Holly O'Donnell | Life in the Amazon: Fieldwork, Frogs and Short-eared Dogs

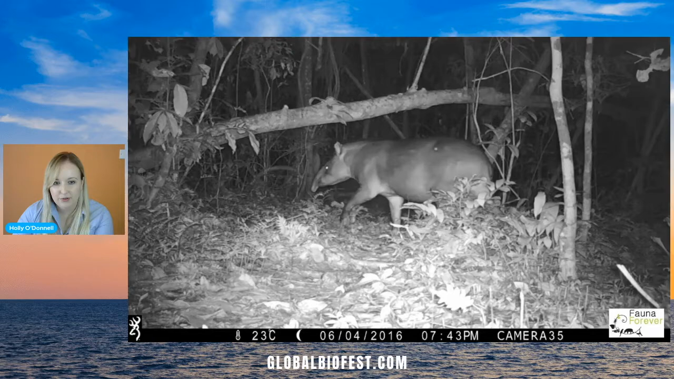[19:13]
they have a prehensile nose which you'll see closer in a video in a second these two individuals are a mother and juvenile you can see that the younger individual in the back has some stripes just faintly visible when they're very young they're like little striped humbugs
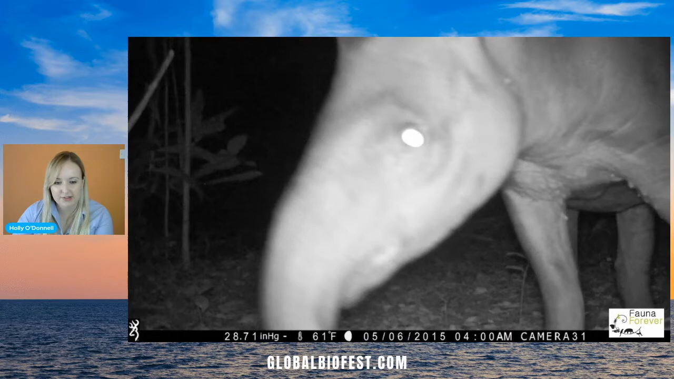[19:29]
this is a shot close-up shot of the prehensile nose it's like a short elephant trunk and the tapir uses it to grasp the leaves
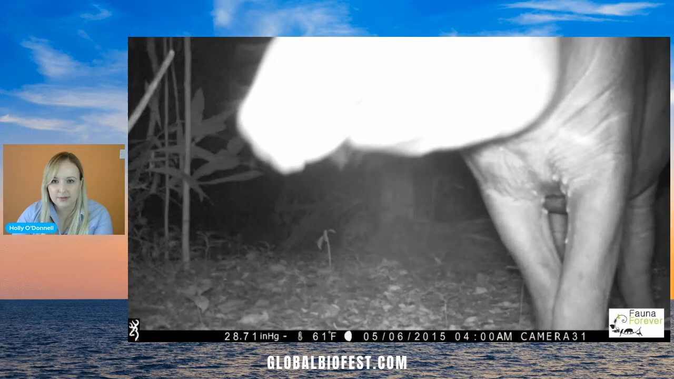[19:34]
this is an ocelot one of the spotted cats that are present in the amazon
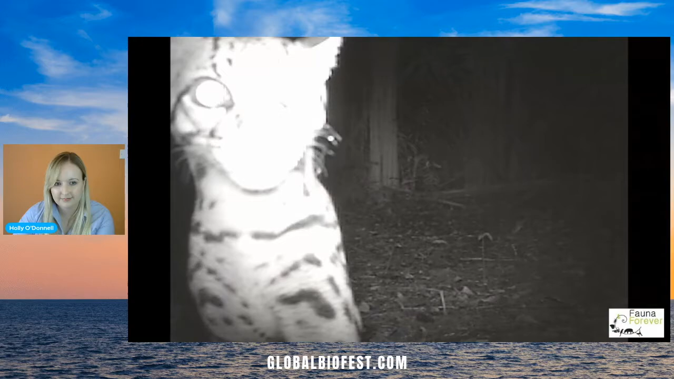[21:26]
this is an osalot having a look at my camera sometimes if you don't clean the camera properly if you've had sweaty hands or if you
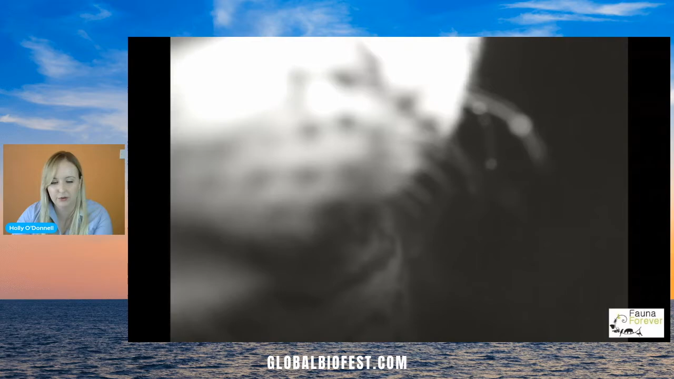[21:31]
were insect repellent you can leave a smell that might attract wildlife which generally is not ideal this is a puma again
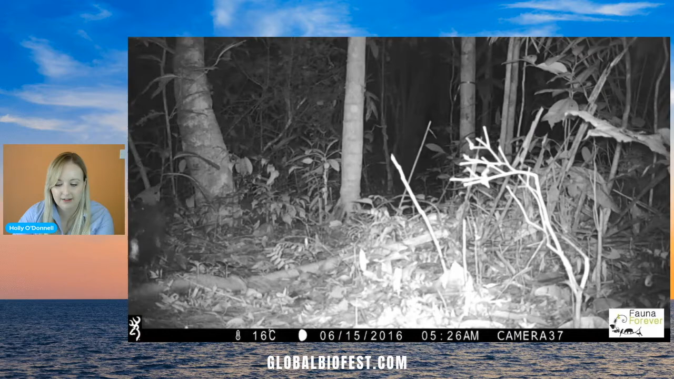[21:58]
so as well as documenting what species are present camera traps can also record animal behavior and this led to me making